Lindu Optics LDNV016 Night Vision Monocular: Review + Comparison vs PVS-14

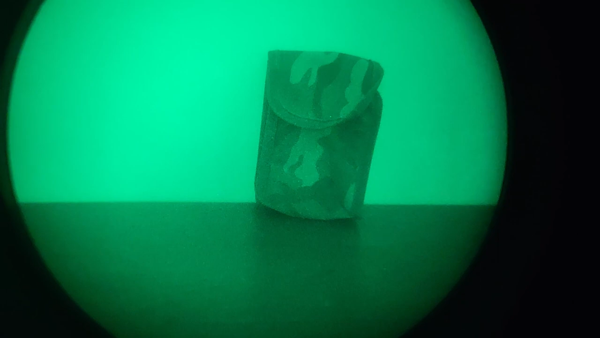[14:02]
of the LDNV016, where you can still see the full field of view, let me just eyeball it with my thumb, is around, yeah, one thumb width away. So yeah, when I move it just to where the edge starts to get, you know, shaded out by the outer edges of the eyepiece, is around one thumb width. And if you move further away than one thumb width, then, you know, your field of view shrinks like this.
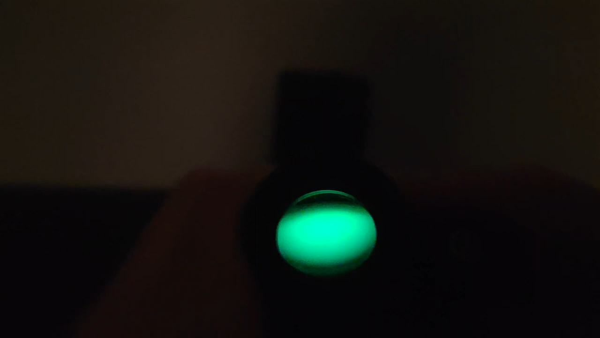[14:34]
So in comparison, the PVS-14, let me just demonstrate it here,
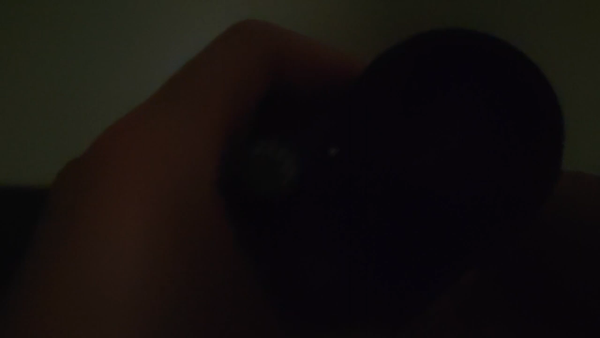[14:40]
right up against the unit, I can move away quite far before, yeah, like this, before it starts losing field of view. And that is a staggering at least 2.5 thumb widths away.
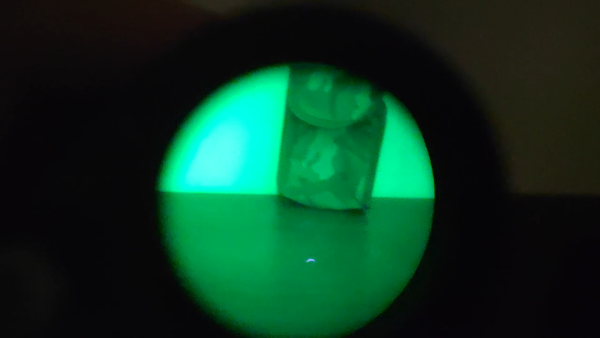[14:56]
So the eye relief on the PVS-14 is 2.5 times better than what's on the LDNV016.
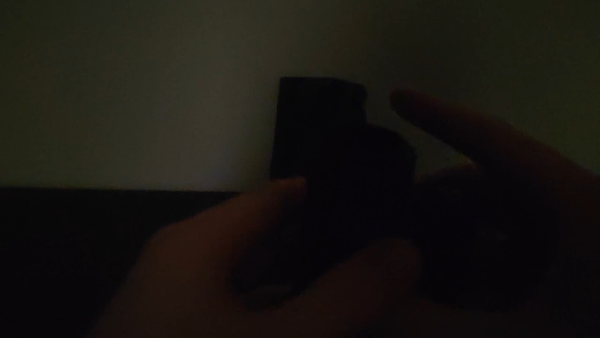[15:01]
And this is also important because eye relief also determines the eye box,
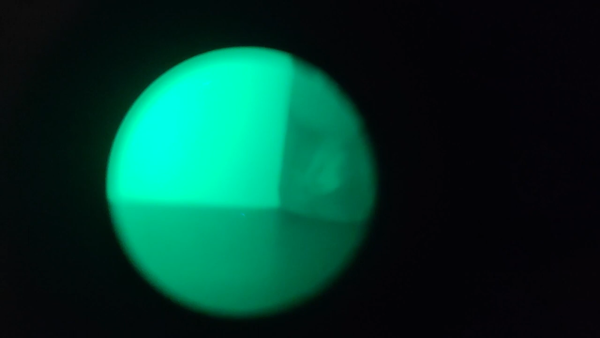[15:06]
the size of the eye box, meaning how far you can, you know, deviate to the right or left before,
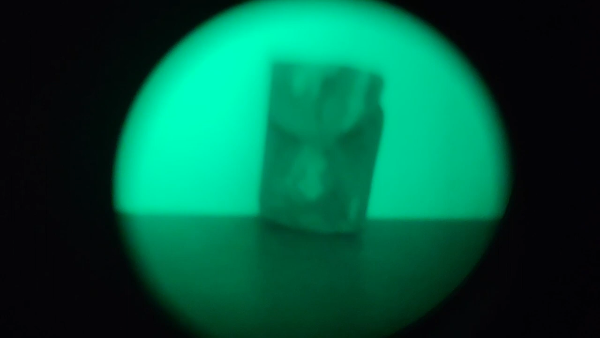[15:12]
you know, you stop seeing a clear picture. And LDNV016, it is not a lot. Any sort of offset to the left or right immediately, you know, starts giving you a little bit of distortion. However, it is perfectly clear. No distortion to the edges when, you know, you're viewing through the eyepiece dead on. But any sort of, you know, offset to the left, right, up or down, you start getting, you know, this.
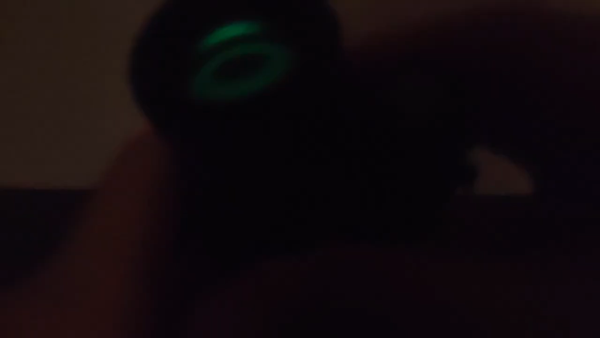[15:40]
However, on a PVS-14, you don't get any of that. You can move down a bit. Oh, wait, hang on.
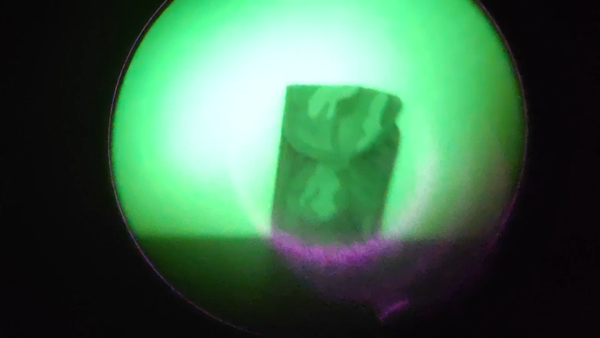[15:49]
Yeah, let me just position it carefully first. But yeah, you can, you know, move left a bit, right a bit. Right a bit, left a bit, up a bit, and down a bit before, you know, you start, you know, getting, well, it's still not great, but it is a lot better than what's on the LDNV016. That being said, the LDNV016 isn't unusable. It's still definitely really usable.
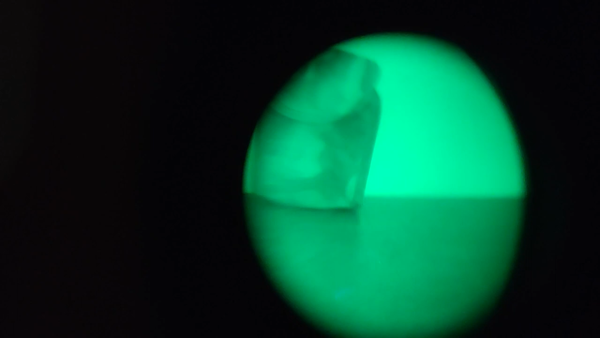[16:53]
I will be getting something like, you know, 45 or maybe even 42 degrees of field of view when I'm using it with a gas mask or goggles. So yeah, it's not ideal, but, you know, it's not unusable. It still works. You can still use it that way.
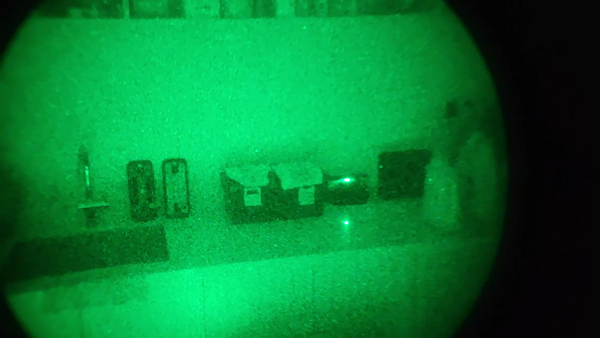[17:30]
I'm gonna basically center the field of view on that toolbox there, and you can see that, you know, it basically fills the entire phone camera, the field of view. Now I then move down to the PVS-14, and there we go.
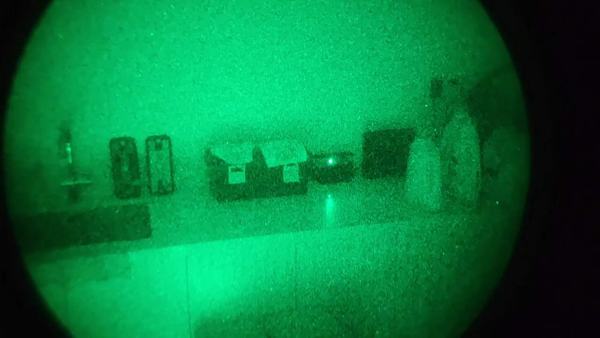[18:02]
and then again, it also doesn't, you know, see as far towards the edges as the LDNV016. However, as you can see, while it's also probably because it's also using a Gen 3 tube, it is a lot brighter and it is also a lot clearer.
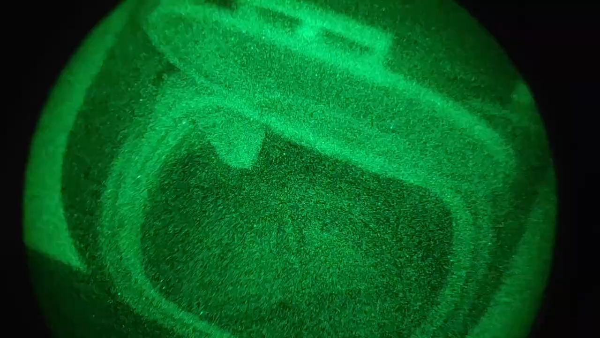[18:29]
And yeah, this is getting really, really, really black here. Really, really dark here. So yeah, that's staring down into the washing machine in a pitch black storeroom.
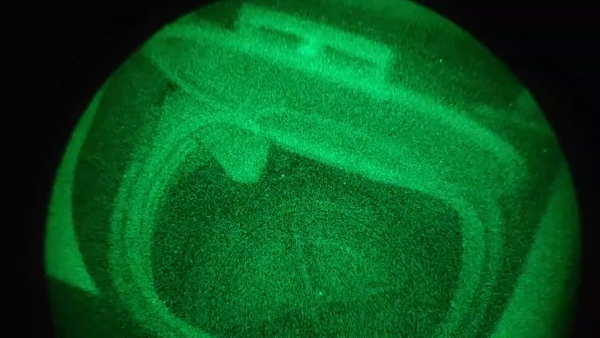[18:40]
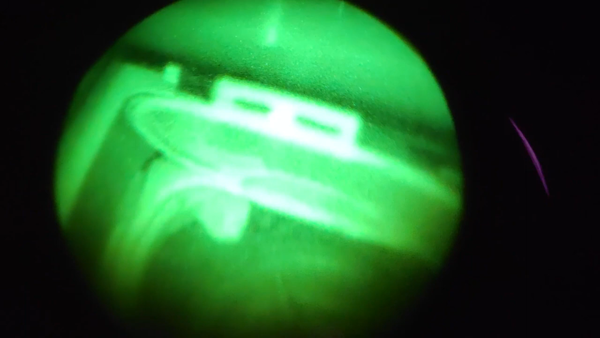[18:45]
And that was through the LDNV016 with the Gen 2 tube, and this is through the PVS-14 with the Gen 3 Omni 8 tube installed. So yeah. LDNV016, not as bright, not as clear.
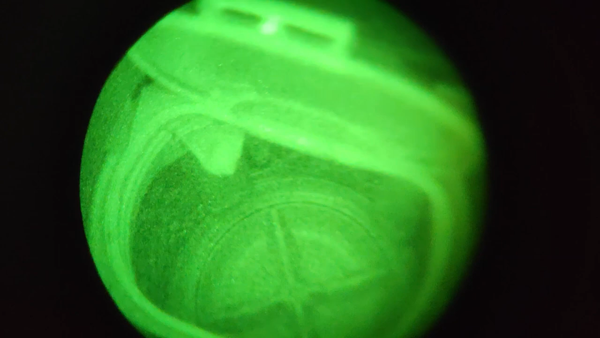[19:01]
PVS-14, oh yeah.
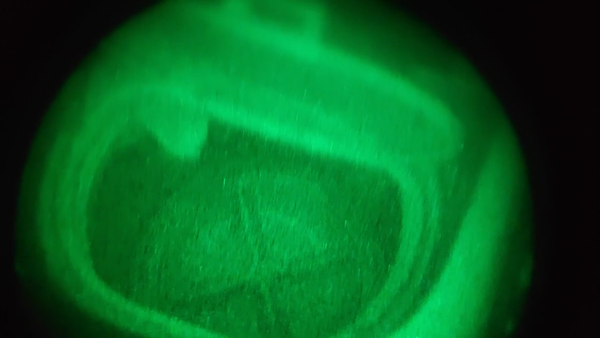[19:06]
I mean, this is still usable, but yeah, this is still very usable, but this is just better. So yeah, now we're in the same storeroom at night.